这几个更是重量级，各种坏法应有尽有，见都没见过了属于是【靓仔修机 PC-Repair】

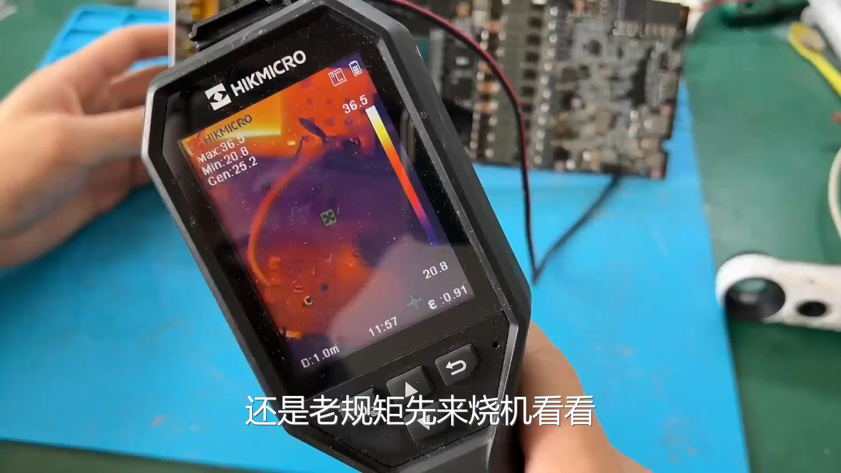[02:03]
先来烧机看看还是一样的配方,还是一样的味道晶体发热晶体的左下角发热了
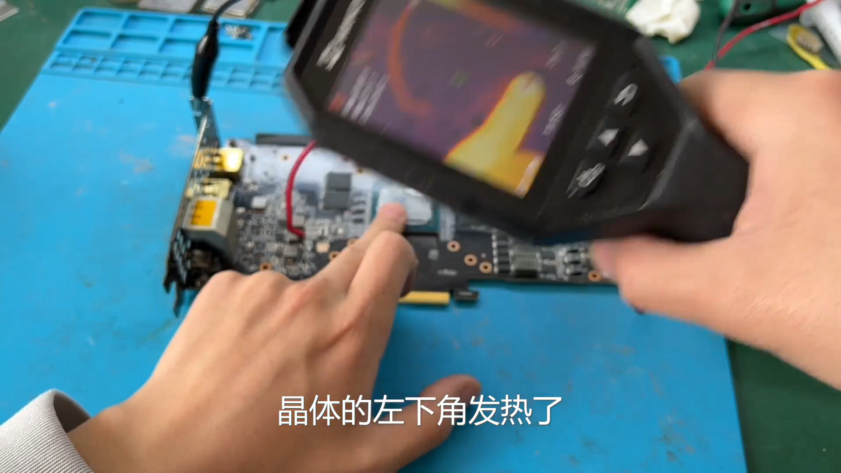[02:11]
好吧这一波,
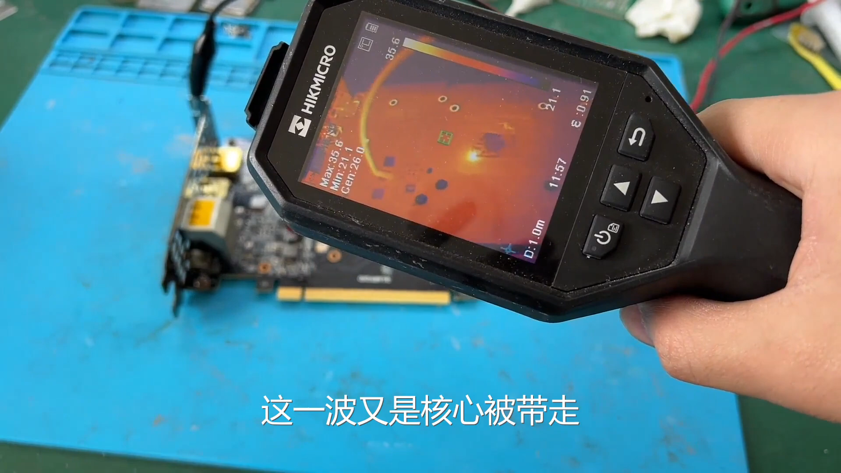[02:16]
这一波又是核心被带走
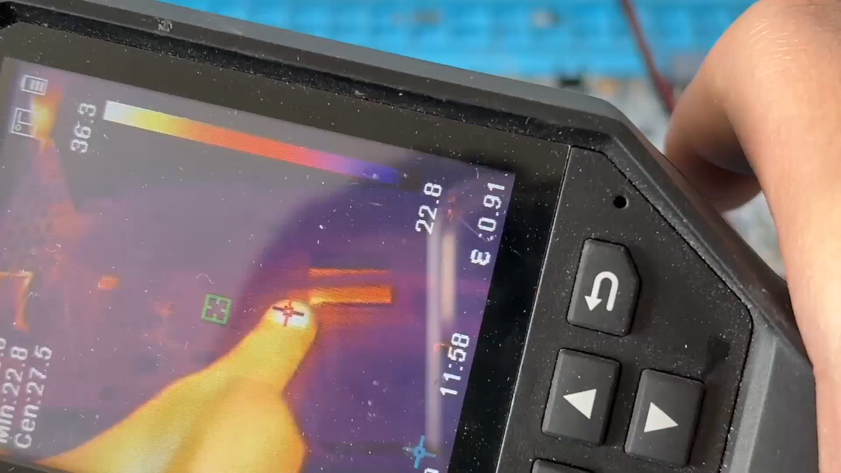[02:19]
这个卡只能说是很倒霉了
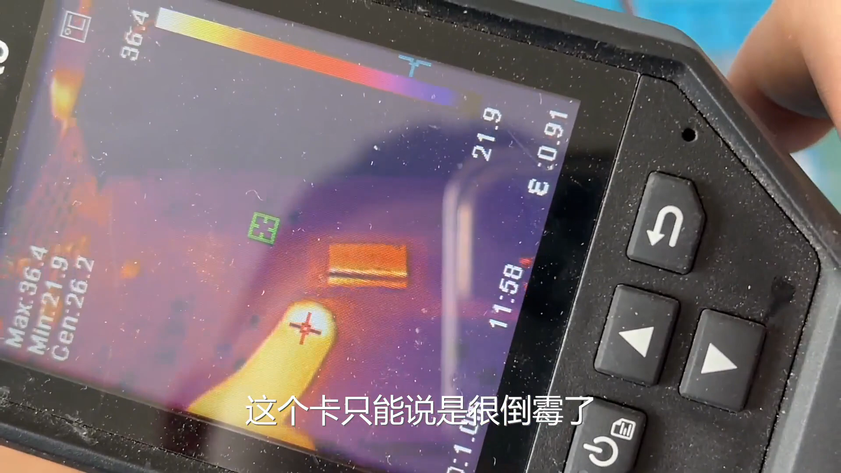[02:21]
带电插了一下DP线然后就成这个样子了
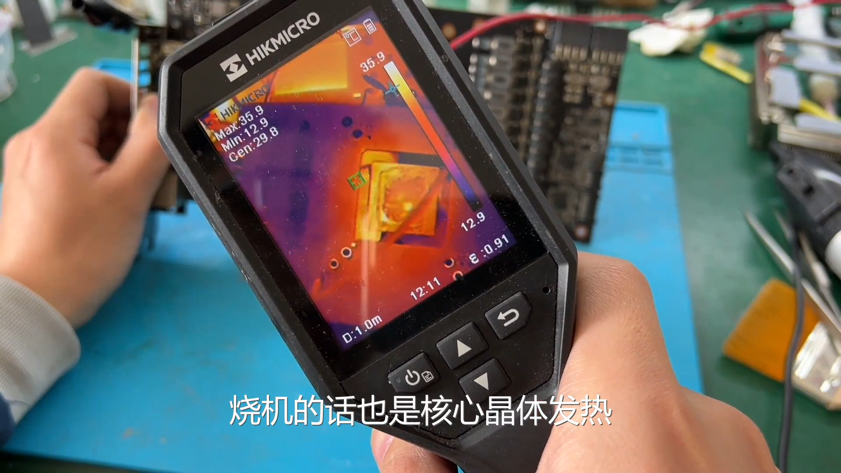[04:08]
这个也不用多拆1.
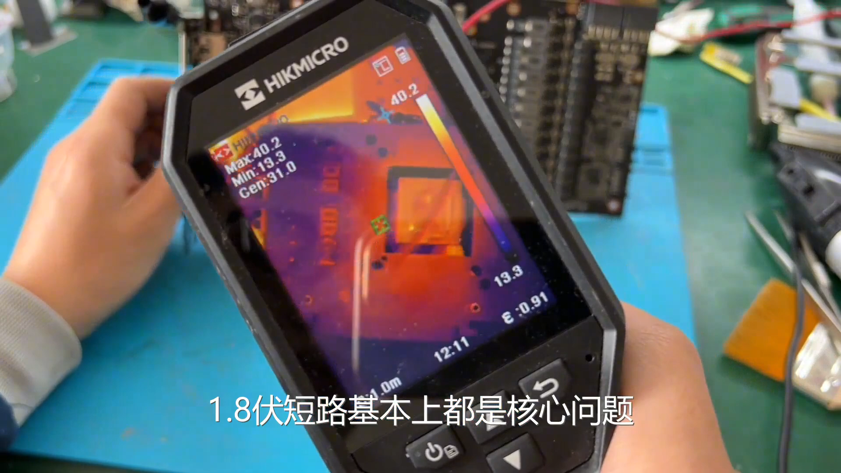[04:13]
8V短路基本上都是核心问题当然也有例外运机好的话可能是供电芯片短路
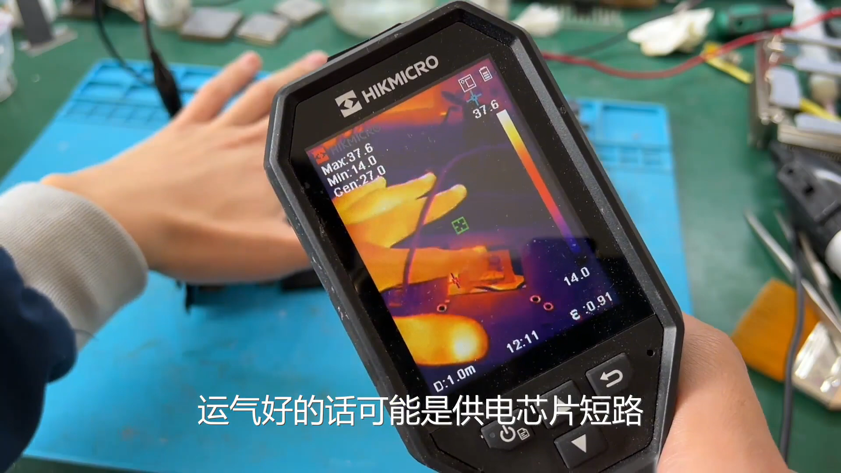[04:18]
但是像这种核心烧鸡发热的话基本上都是它了好吧